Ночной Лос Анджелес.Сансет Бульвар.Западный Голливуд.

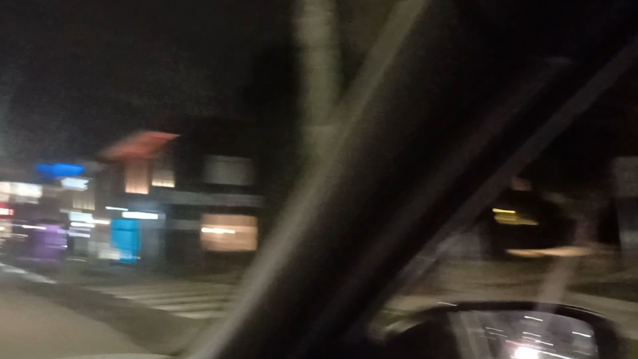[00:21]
Мы едем с вами по Бульвару Sunset. Я хотела взять камеру наручную.
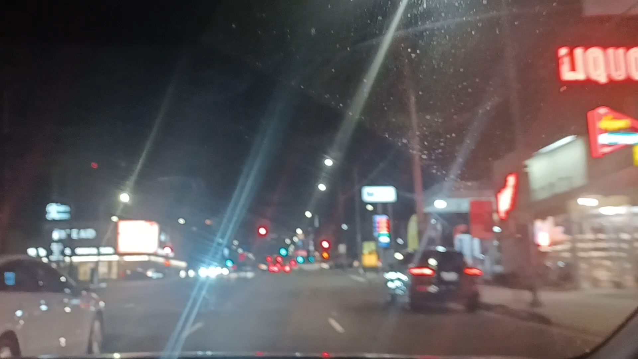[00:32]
И у меня сорвалось, и первое видео прервалось. Вот впереди один из комедий клабов Love.
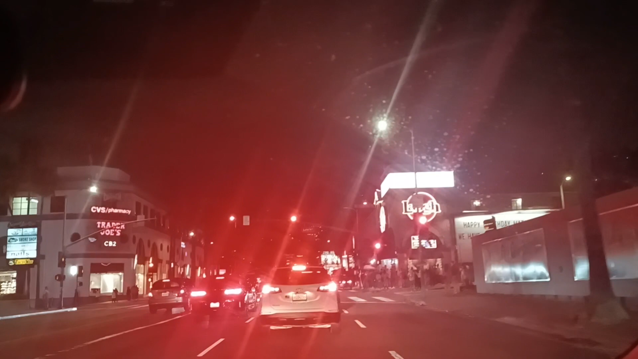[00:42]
Называется «Смех». Вот с правой руки. Я и муж, мы любим часто ходить. Ну, не очень часто, раньше ходили чаще. О, Кардашин.
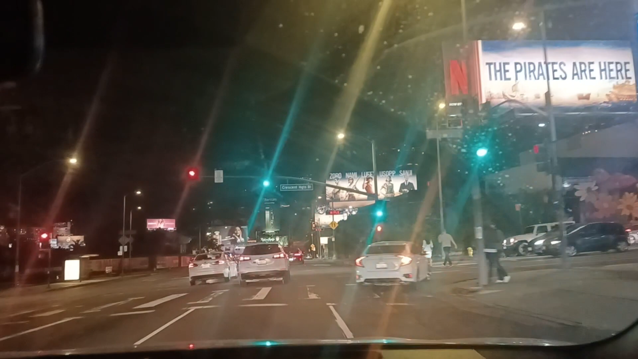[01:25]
Вот здесь уже как будто бы начинается жизнь ночная.
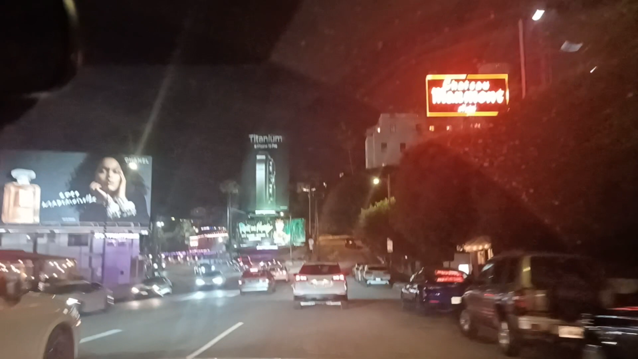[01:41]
Вот мы на самой интересной, самая такая клубная зона сансета, ресторана.
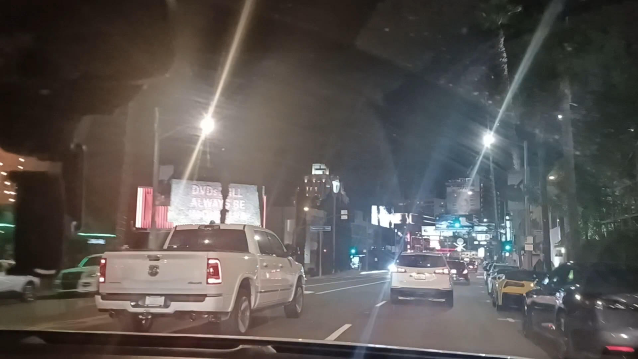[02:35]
А в основном весь Голливуд это LGBT комьюнити. Кто из вас знает, кто не знает. Это одна из самых больших комьюнити не только в Калифорнии, но и во всей Америке. Ну, может быть, в Сан-Франциско у них есть кастер-дистрикт LGBT. Вот. А по статистике 40% LGBT только живет в западном Голливуде.
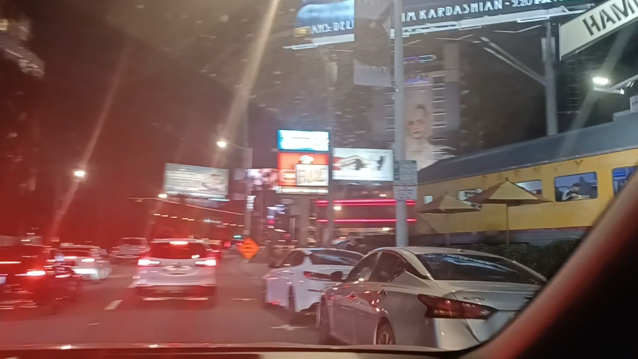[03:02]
Интересный ресторанчик, типа вагончика, не 100%.